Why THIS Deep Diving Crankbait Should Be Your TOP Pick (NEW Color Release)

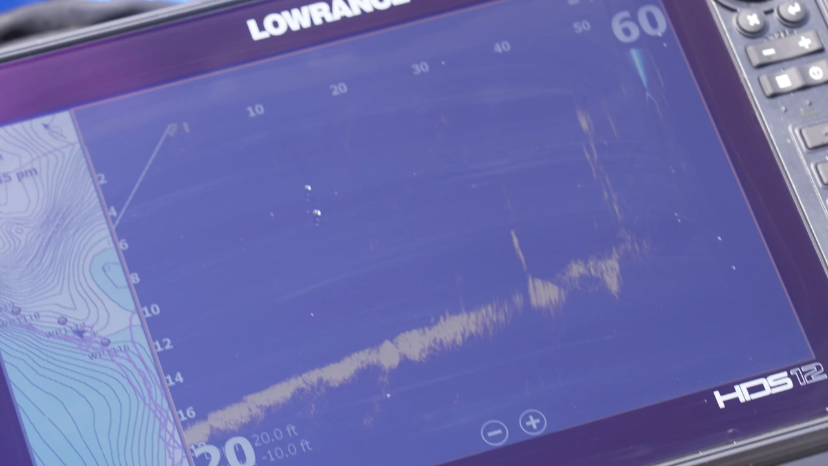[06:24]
If the edge comes down and drops down to 11, 12, I can go to 17 on it. Very important because if I hit a stray piece of grass,